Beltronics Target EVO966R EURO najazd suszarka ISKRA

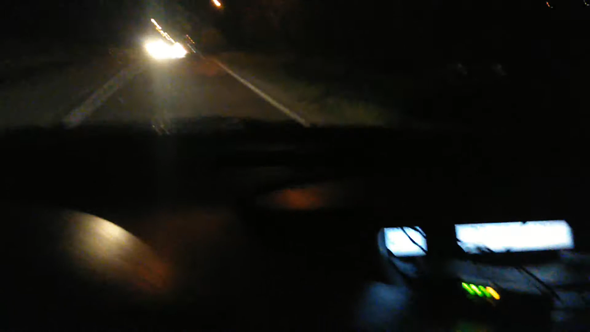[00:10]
Zobaczymy czy nam wykryje tu iskrę Wersja Euro, więc powinien wykrywać